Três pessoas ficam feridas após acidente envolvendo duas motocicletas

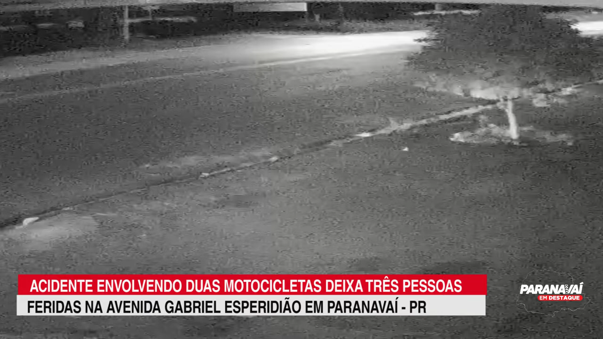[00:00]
A imagem de uma câmera de segurança mostra o momento em que o acidente aconteceu. As motos estão seguindo na mesma direção. Ao passarem por um quebra-molas, acabam se chocando. Com o impacto da batida, os condutores são jogados na avenida. Outros motoristas que estavam passando pelo local pararam para ajudar as vítimas do acidente. De acordo com informações do Corpo de Bombeiros, se ouvia bastante no momento do acidente, o que pode ter sido a causa da batida.